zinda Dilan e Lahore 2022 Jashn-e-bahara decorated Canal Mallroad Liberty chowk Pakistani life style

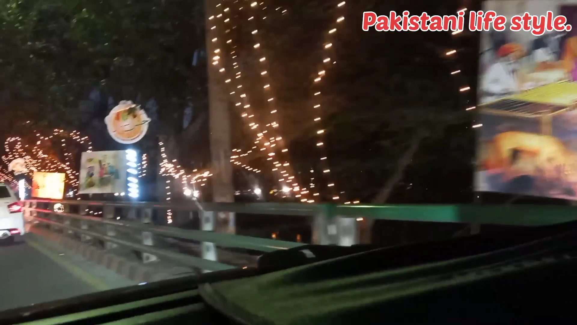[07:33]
اور مزید اس طرح سے رات ہوتی گئی اور لائٹنگ بہت ہی زبردست ہو
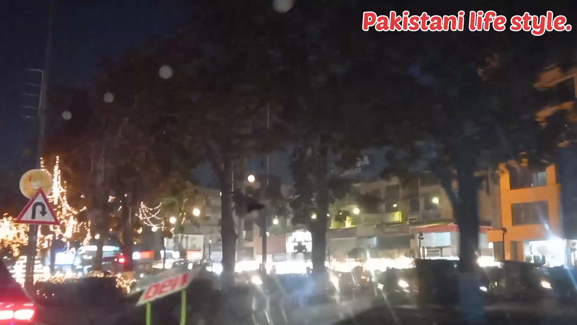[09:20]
ادھر ادھر آگے بھی جو ہے یہ لائٹنگ لگی ہوئی ہے اور یہ دیکھیں اور پیچھے آگے سے ہم دیکھ رہے ہیں پیچھے سے بیلنگ دیکھیں آگے لائٹوں کی روشن سے پیچھے بیلنگ بھی خوبصورت نظر آ رہی ہیں
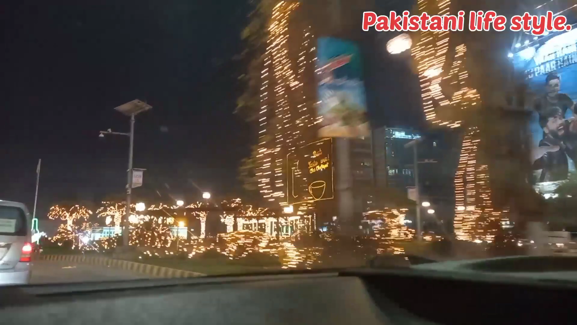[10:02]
ویو دکھاتے ہیں کہ وہاں پہ بھی انہوں نے بہت اچھا سجایا ہوئے یہ لیبرٹی کی روڈ ہے اور یہ راؤنڈ آبورٹ بنا ہوئے
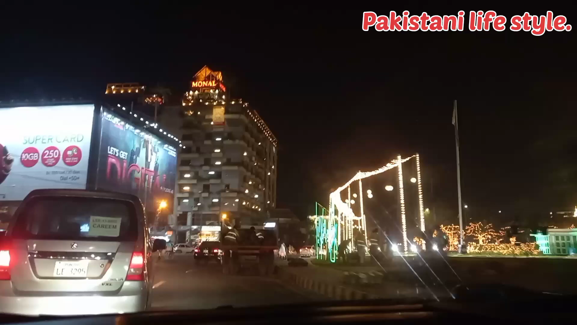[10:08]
یہ سارا اور یہ دیکھیں سائیڈ پہ بینوں نے سارا جو گارڈن بنا ہوئے وہاں پہ بینوں نے لکھا یارانہ بہارانہ وہ بہت ہوش قسمت لوگ ہیں جن کے دو ساش تک ان کے ساتھ ہیں ہر مشکل اور